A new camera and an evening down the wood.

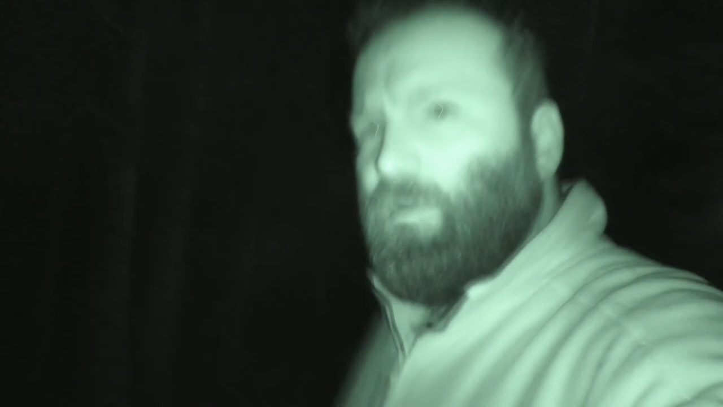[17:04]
So I'm a little mooch about, testing out the night vision on my camera. I'm saying it is absolutely mint, loving it. So I'm not going to wander off too far, because I can't see jack all at my feet. The fire there in the distance with the boys. But yeah, that is cracking. What I'll do, I'll spin it around. We'll have a little walk through the woods, and
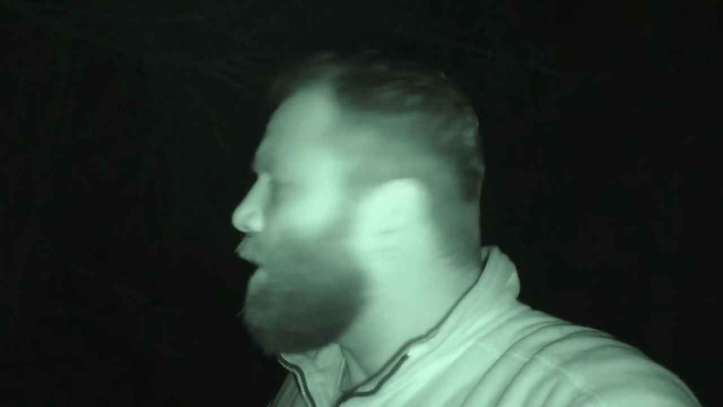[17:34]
so you can see the full potential of this camera. I'm over the moon with it. Absolutely over the moon. Right, we'll turn yous round.
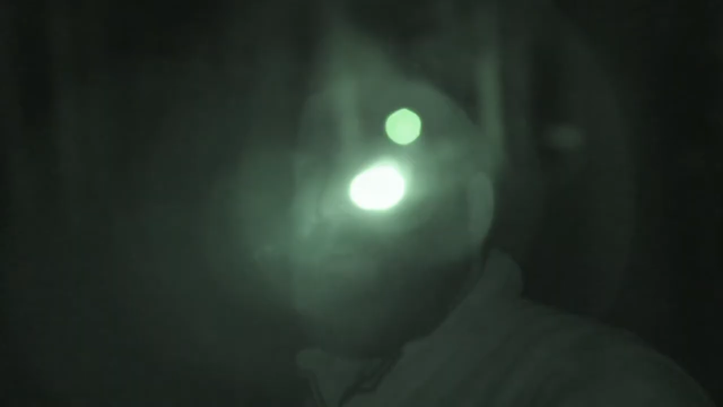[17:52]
There we go.
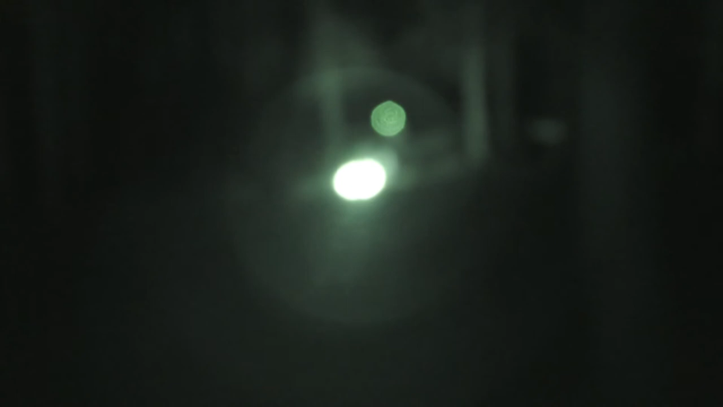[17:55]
The lads and the fire. Over there, on the ground.
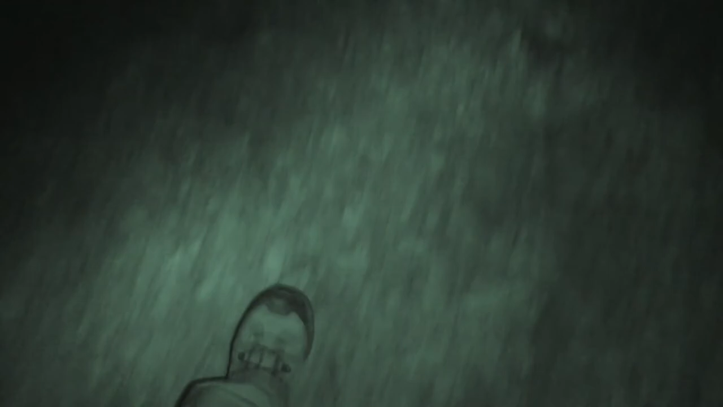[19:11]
Point down my feet so I can see where I'm bloody going, instead of watching the camera.
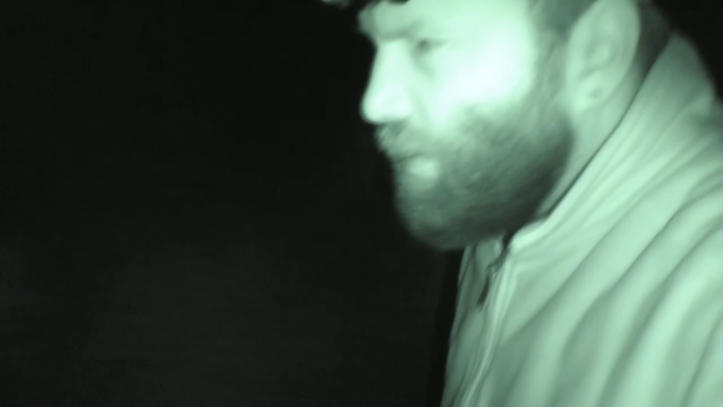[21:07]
We've put the fire out, got rid of the embers,
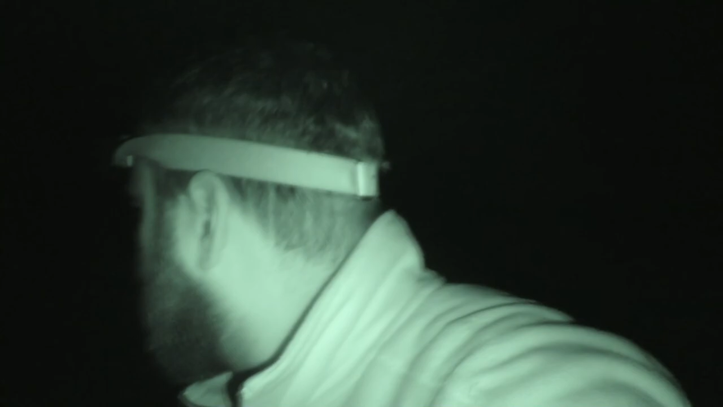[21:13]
covered the fire scar in leaf debris.
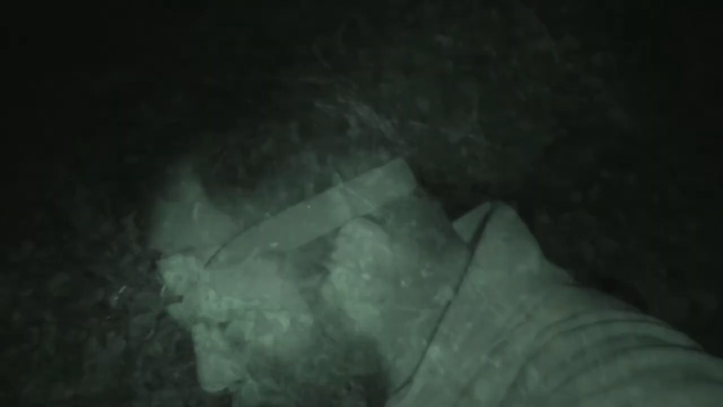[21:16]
Right there, folks,
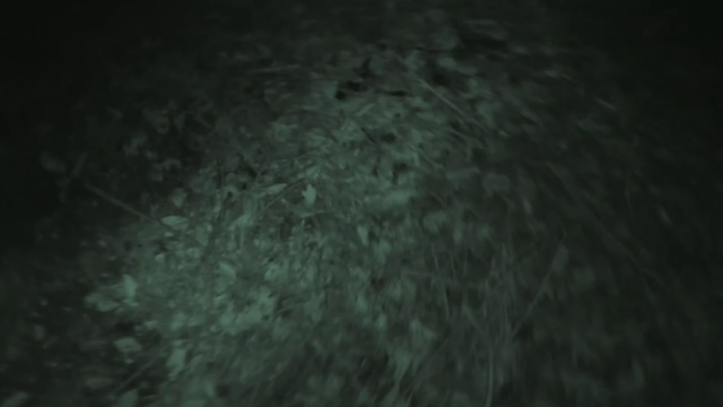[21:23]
that's where the fire was, where I'm stood now. We'll put a torch on as well, just so we can show you that we've left no trace. We've got Peter over there.
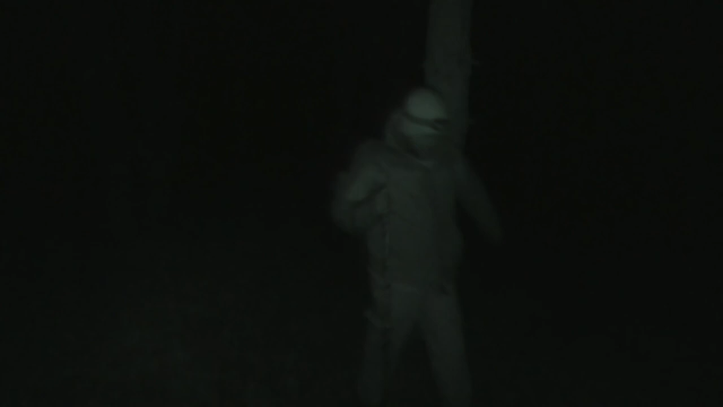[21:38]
Peter over there, ready to say bye. See you later. We've got Ian over there.
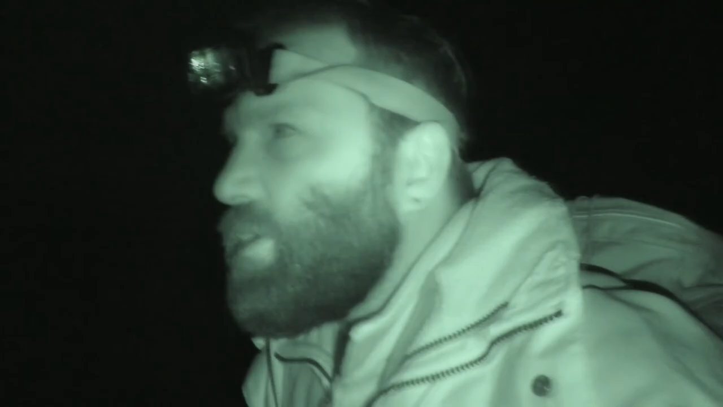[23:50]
after work, get a fire going, have a brew, have a bit of a laugh, have a chat, and predominantly test out this camera, do a video, you'll see what it's like.